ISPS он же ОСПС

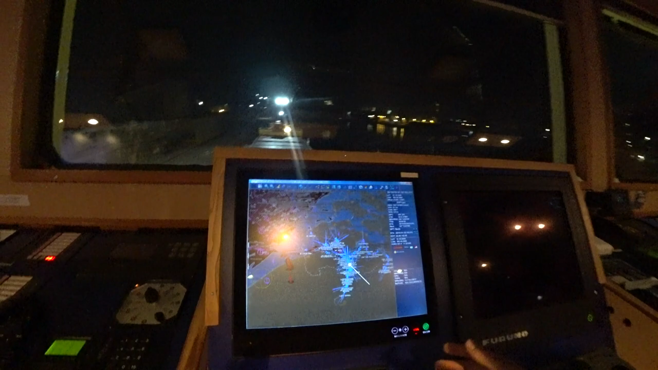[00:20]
первую очередь да посмотрите насколько здесь именно развита вот портовая система вот это все синие до стрелки каждая
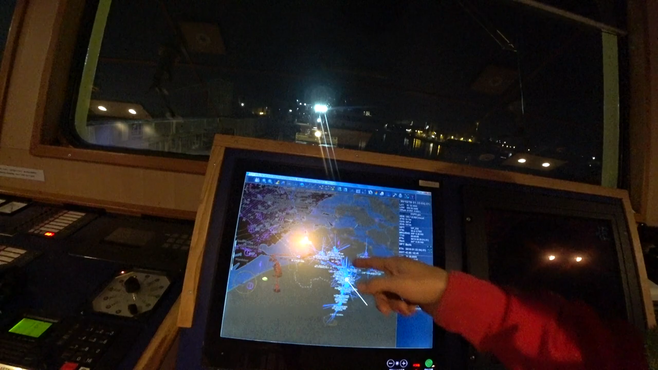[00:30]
стрелка это судно направление до его курса показывает соответственно в область со слов конечно же все ашвартованы стоят
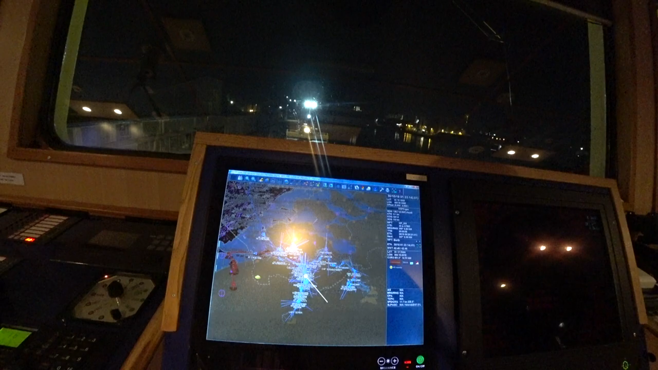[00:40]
вот идет граница у нас здесь у нас значит идет бельгия здесь уже у нас голландия соответственно мы стоим недалеко от границы голландии следующий у нас переход был четыре с половиной часа брюги уже бельгия соответственно такой большой порт здесь очень много различных грузов которые приходят в эти в